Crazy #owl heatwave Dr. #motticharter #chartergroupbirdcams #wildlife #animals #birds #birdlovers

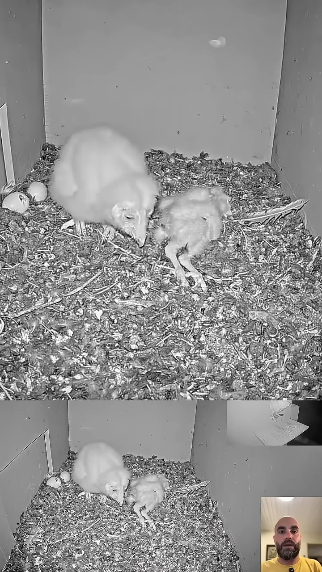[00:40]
or uh or night uh luckily um luckily the nestling survived the female returned obviously she came back the male provided prey and the nestling eats now
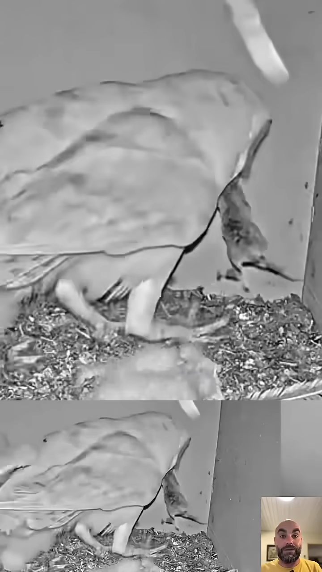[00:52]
the nestling any female do not drink well in the box the only way they get liquid is actually from the prey from the fluids of the rodent